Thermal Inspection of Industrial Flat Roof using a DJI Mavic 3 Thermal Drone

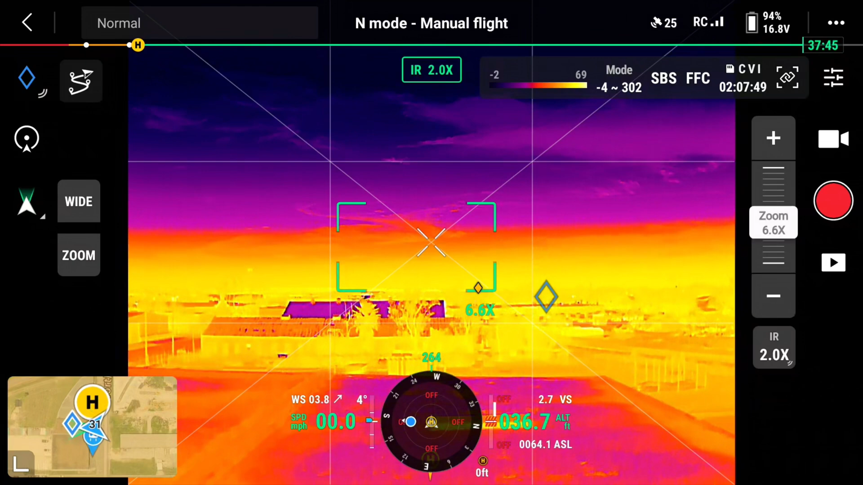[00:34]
So 22, so 52 foot, 50 foot, 50 foot total,
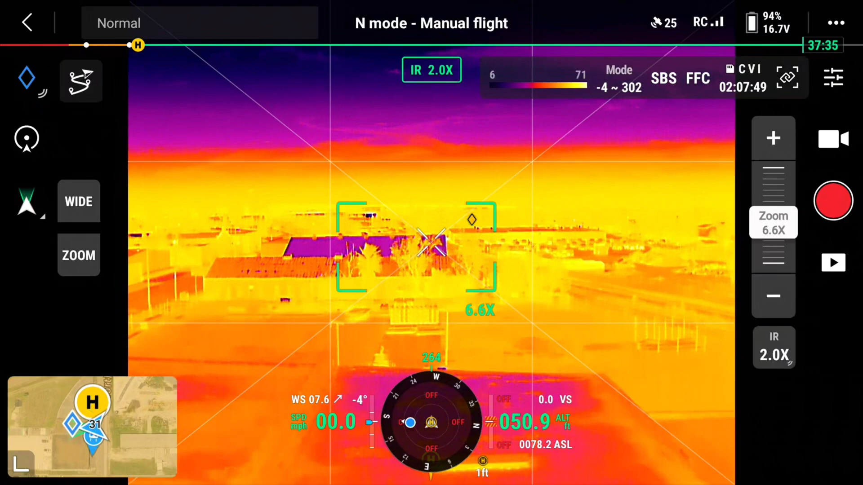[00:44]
all right, now I'm going to take this off back to photo, okay, single photo, yep, single photos, now we're going to go ahead and go to one end, I think we'll go ahead and start up here at the front street, okay?
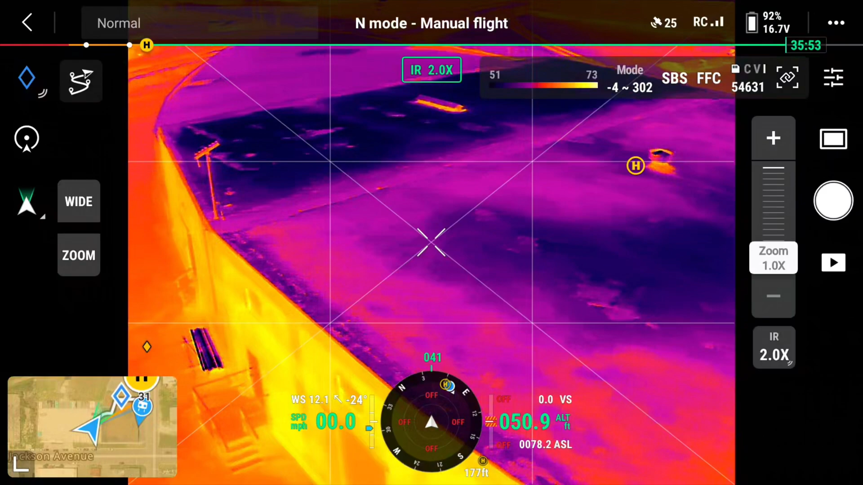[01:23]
So we'll go like this, back up a little bit, now this will be a good test,
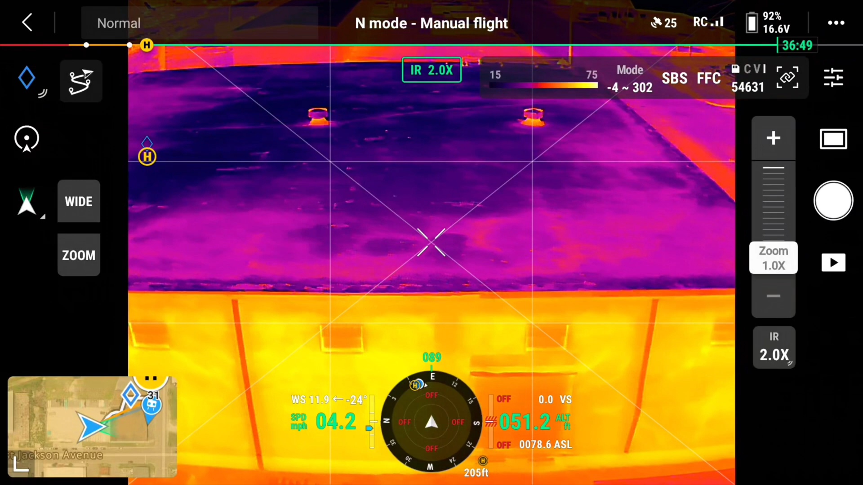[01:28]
see this, see how the whole side of the building, see we've got to be a lot closer to the building than that? Yeah. With thermal, so this gives us a good idea. Okay, thermal close ups, so here we go. So, we're going to take, okay,
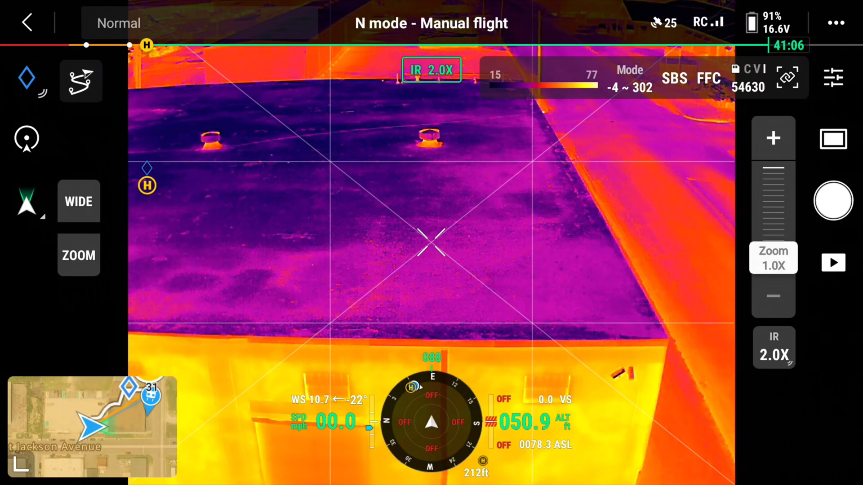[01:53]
now I'm going to start flying.
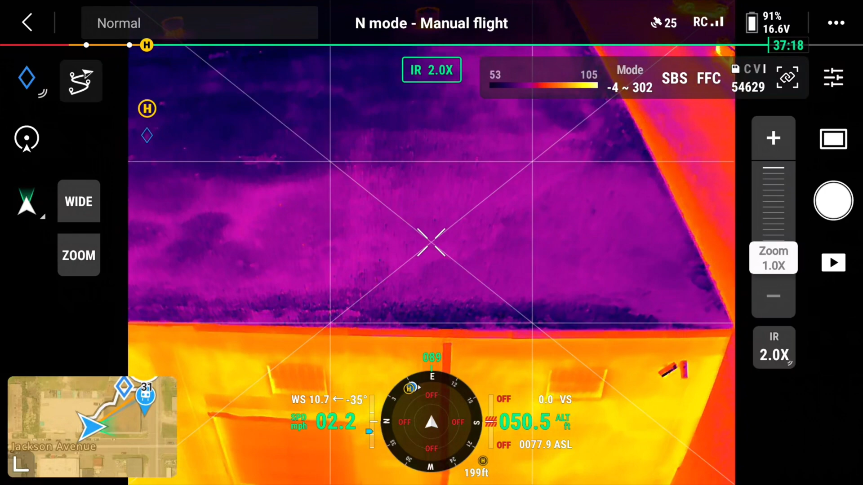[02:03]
There we go, this is better, I'm going to go over a little bit, right, right there. Shit, there's more damage in this roof, oh yeah, it's like a whole three of the roof. There we
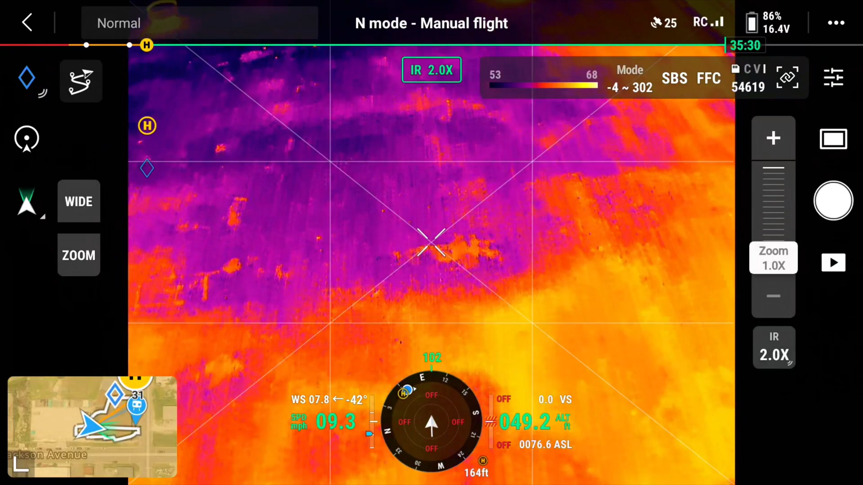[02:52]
There it is. I will fly it way. I will go to this spot right here. Take across. Okay. Okay. Right there. Get over. Get over. Get over.
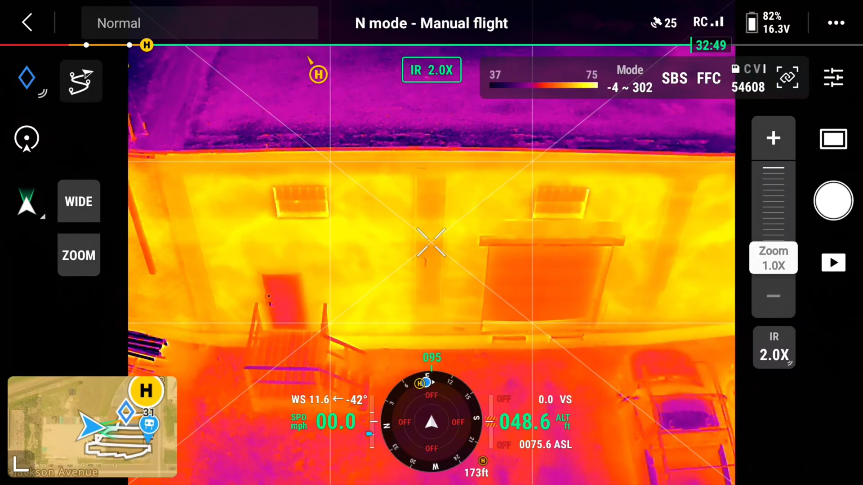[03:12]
Get over right there. Right there, door.
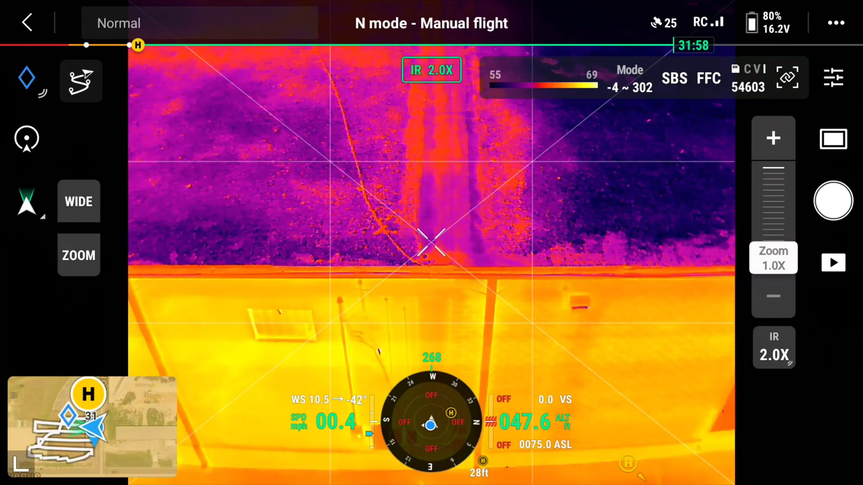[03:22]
Okay, the door, right up here. Okay,
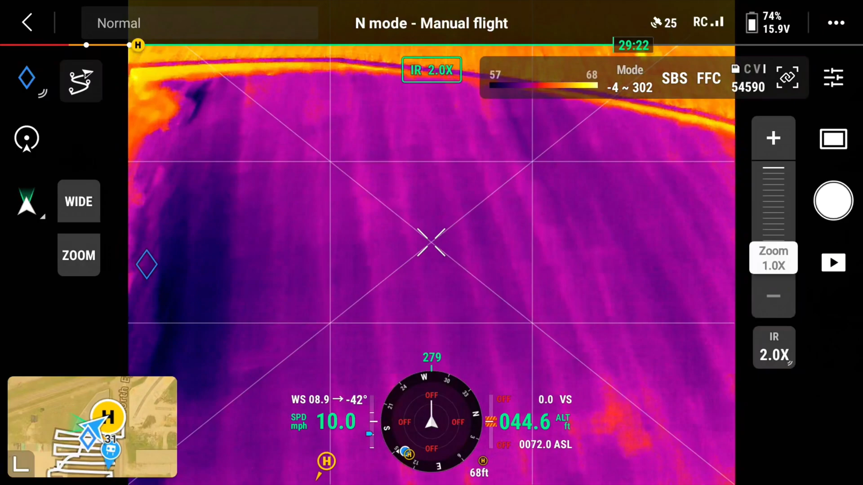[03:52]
Oh, there's a leak. See, there's a panel that's got a leak in it. Right here. Yeah, look at all of them. Yeah.